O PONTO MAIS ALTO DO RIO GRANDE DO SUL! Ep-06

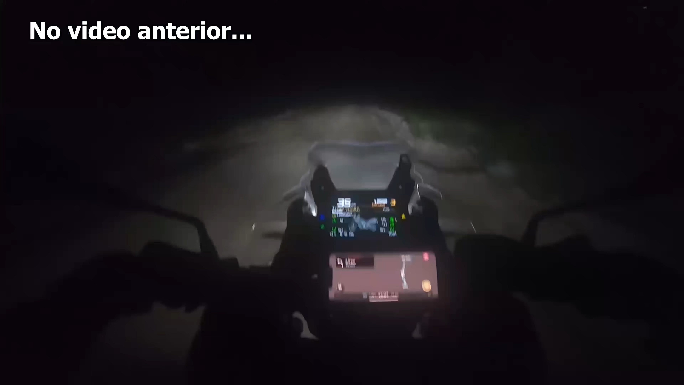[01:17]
Galera, agora eu vi que o frio é psicológico, tá? Que eu tô tão na neurose que meu radiador estourou, que eu tive que vir por essa estrada de terra. Que, ó, agora subiu, tava marcando 3 graus. 3 graus tava marcando, agora foi pra 4. Isso aqui, agora tá subindo, foi pra 5. Já baixa de novo. É a menor temperatura que eu já peguei na vida.